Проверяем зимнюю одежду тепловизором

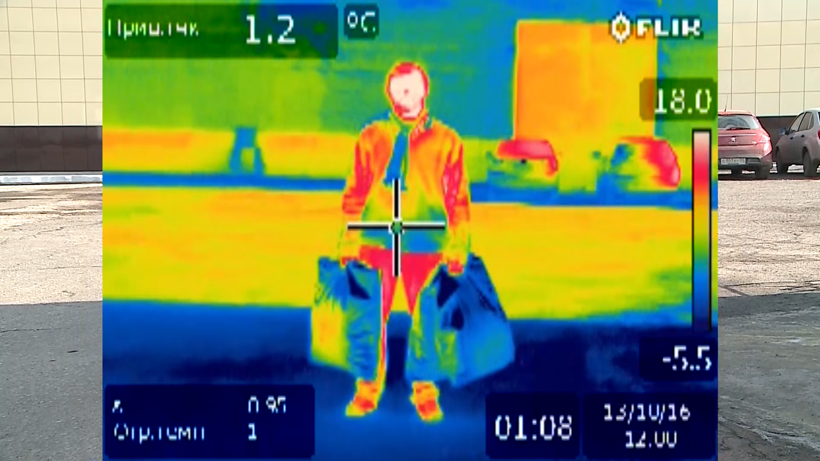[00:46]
А для того, чтобы избежать субъективных оценок, будем использовать специальный прибор-тепловизор, который бесконтактным образом измеряет температуру и показывает утечку тепла.
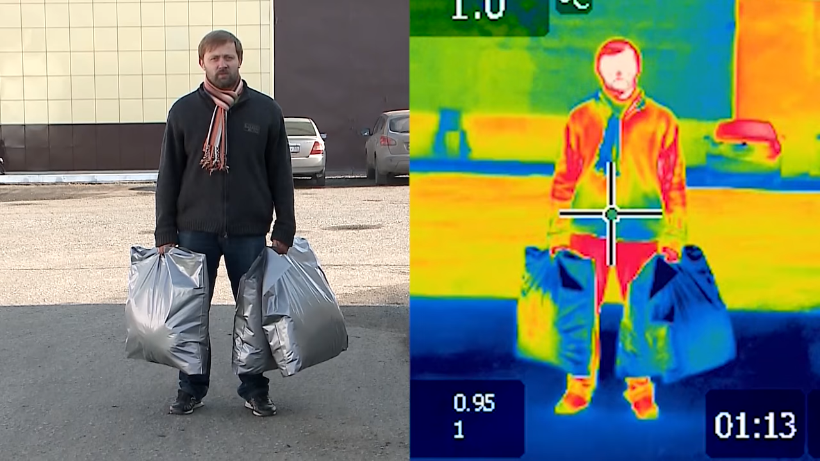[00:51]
Первой в промышленной морозильной установке испытываем куртку с климат-контролем.
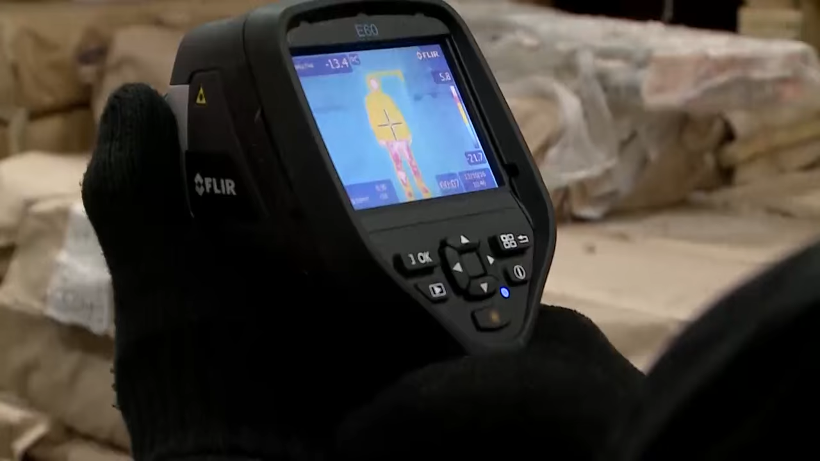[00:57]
Пока не с чем сравнивать, но в целом тепло держит.
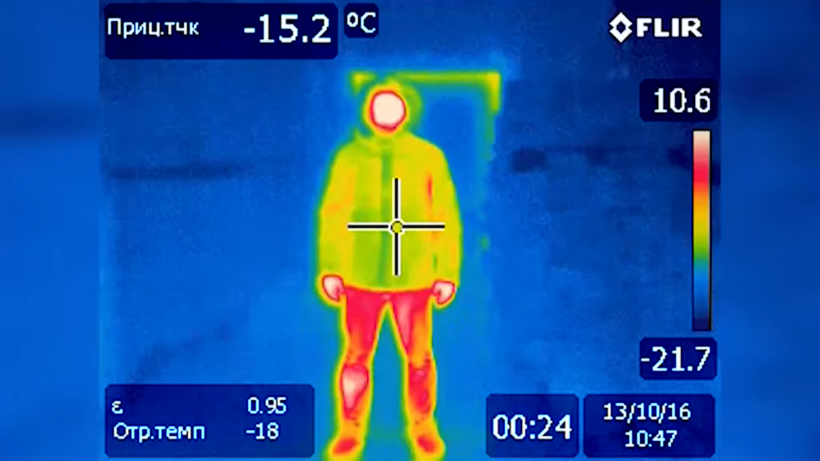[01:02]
On screen: spot -15.2°C
Единственное, в районе подмышек идет интенсивный теплообмен.
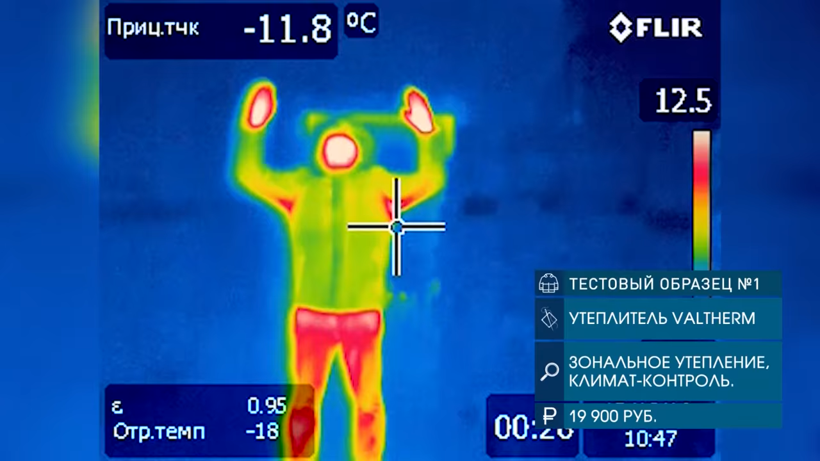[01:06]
On screen: spot -11.8°C
У меня замерзли только открытые участки тела.
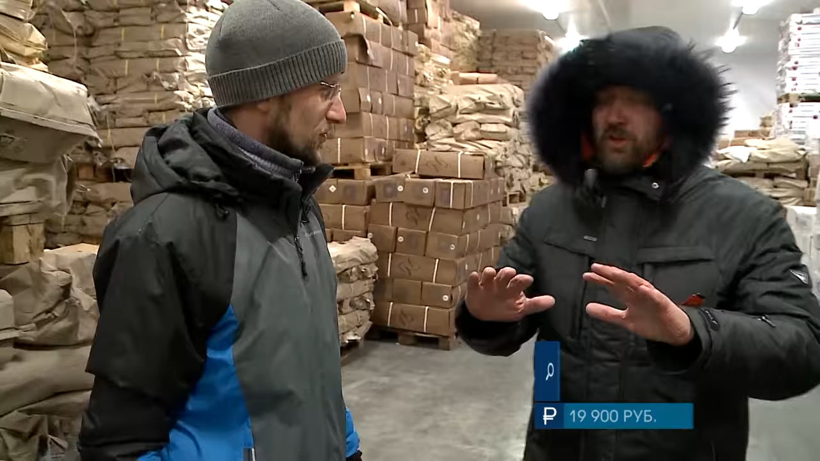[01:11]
Руки без варежек, они ощущают холод. Следующий образец – комбинированный. Полиэстер и верблюжья шерсть. Сразу видно, как карманы нагреваются от рук.
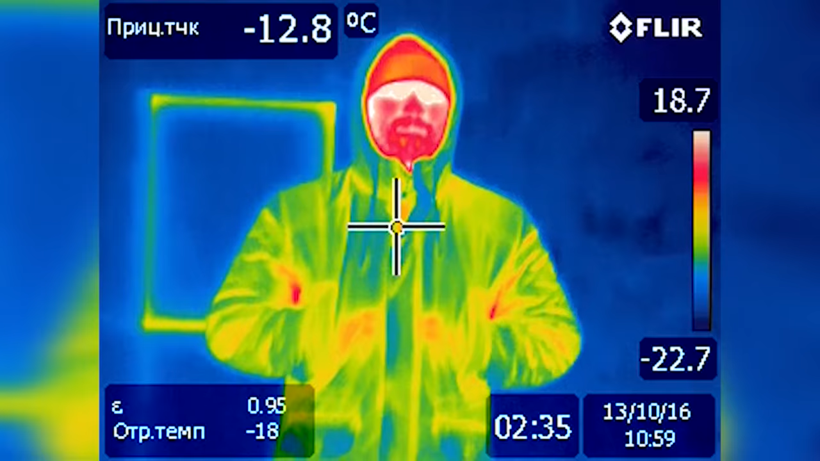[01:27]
On screen: spot -12.8°C
Наш последний испытательный образец с гусиным пухом и пером соотношение 80-20.
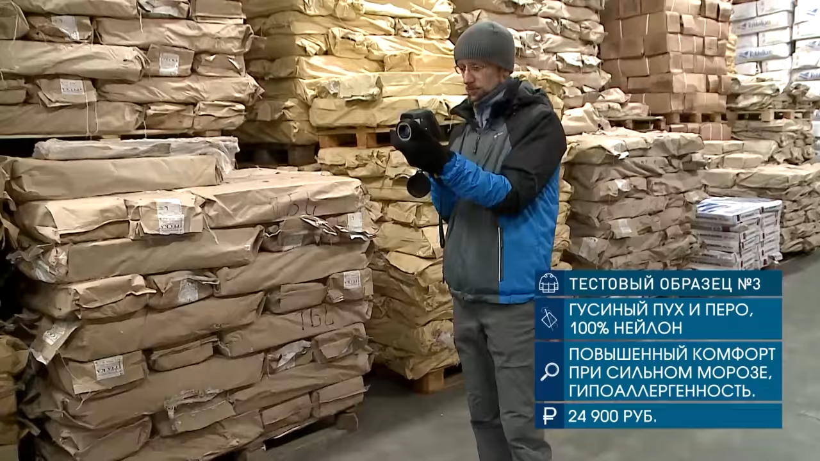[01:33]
Как и у предыдущих образцов, слабые места те же.
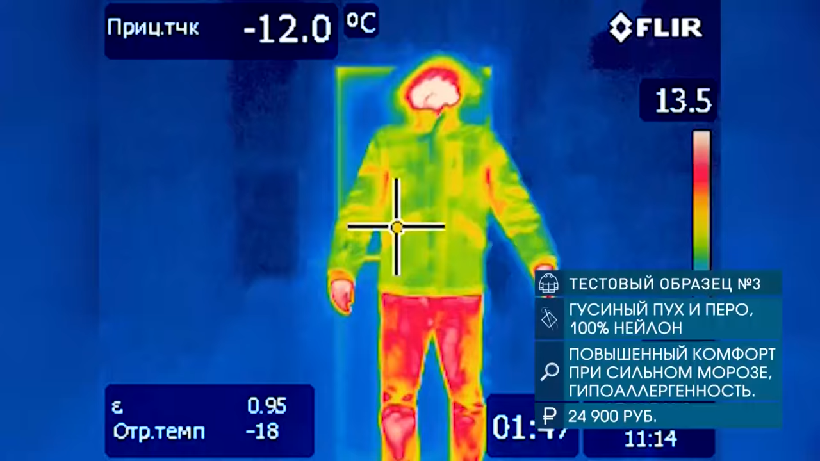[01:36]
On screen: spot -12.0°C
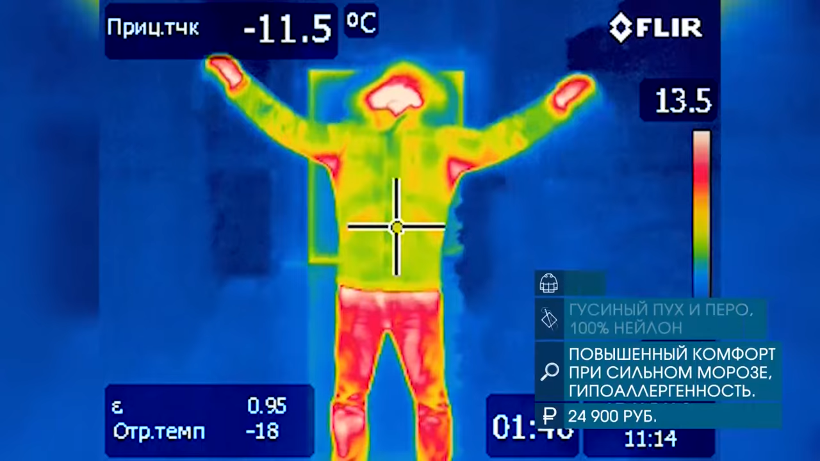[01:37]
On screen: spot -11.5°C
Через подмышки больше тепла здесь входило. Повернись, пожалуйста.
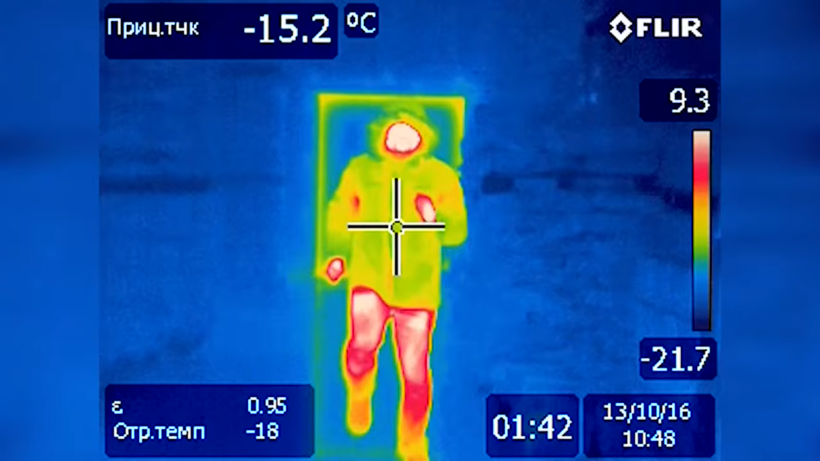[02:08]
On screen: spot -15.2°C
Они сопоставимы примерно, судя по температуре поверхности, по теплопотерям.
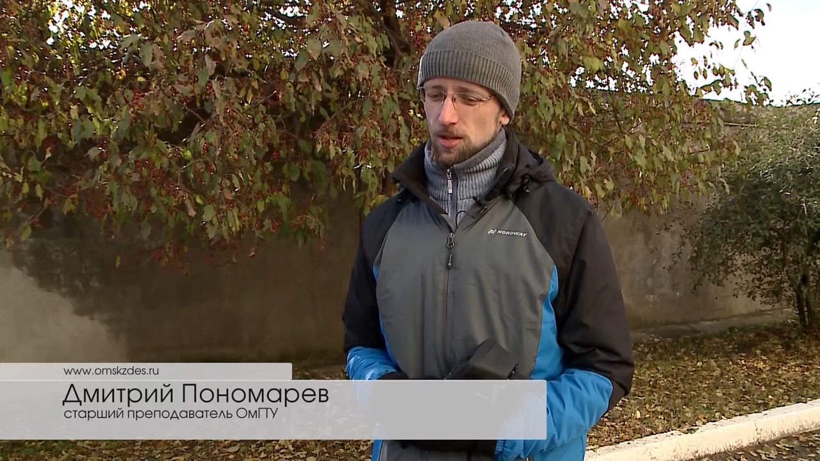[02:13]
Можно сказать, что пуховик с климат-контролем, у него больше потери от плеч идут. То есть там он был теплее.
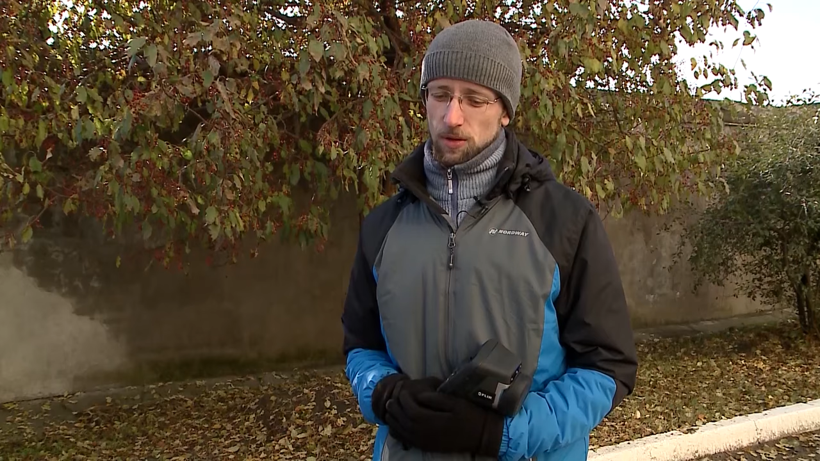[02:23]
А пуховик с верблюжьей шерстью, на мой взгляд, меньше теплопотерь.
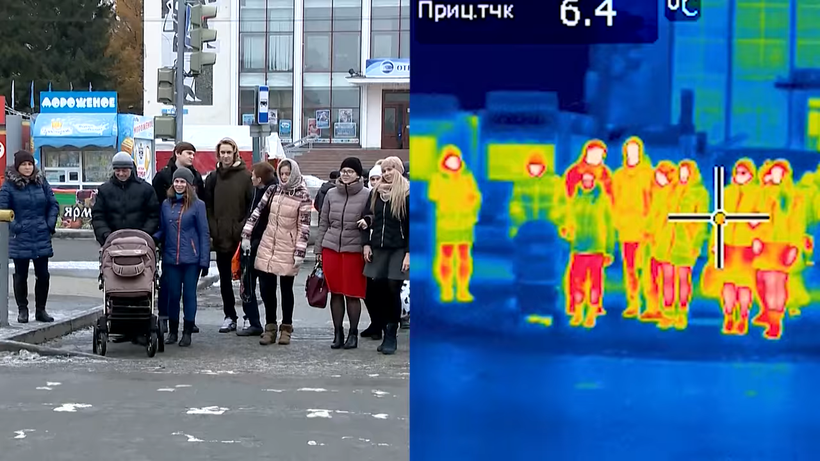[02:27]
On screen: spot 6.4°C
Тепло уходит через замки и карманы. Многое зависит и от качества ткани или швов. Лучше всего это видно на дубленке, даже при минус 2 градусах.
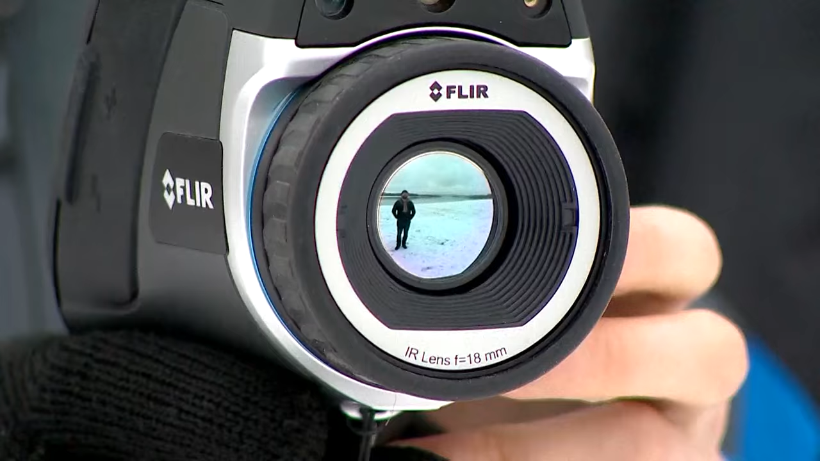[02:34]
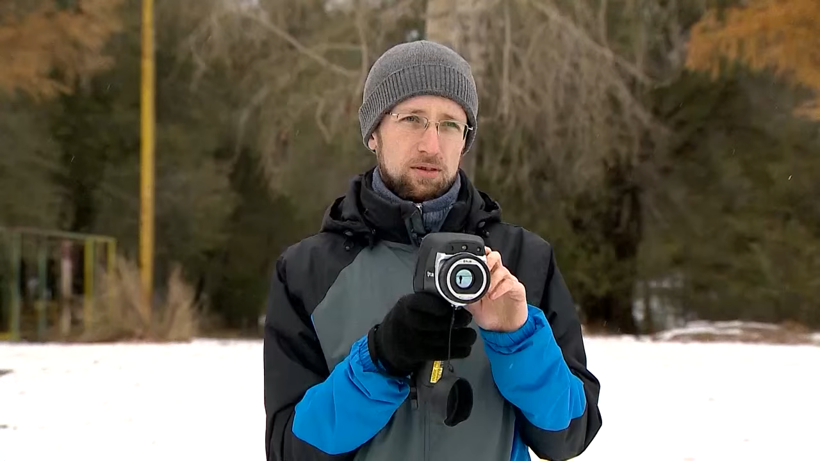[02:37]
Пуховики у тебя были, которые в плечах не так сильно теряют. Которые с верблюжьей шерстью и с пухом.
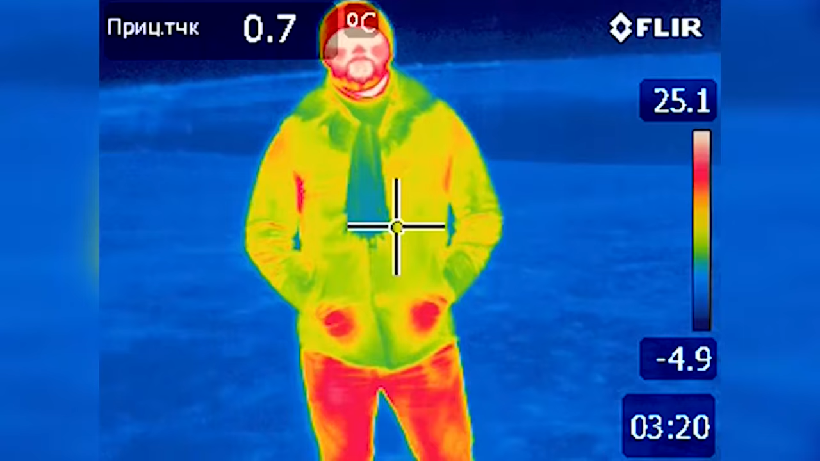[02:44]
On screen: spot 0.7°C
Что показательно, здесь карманы у данной модели не особо греют. Мы видим, что тепло от рук теряется через карманы.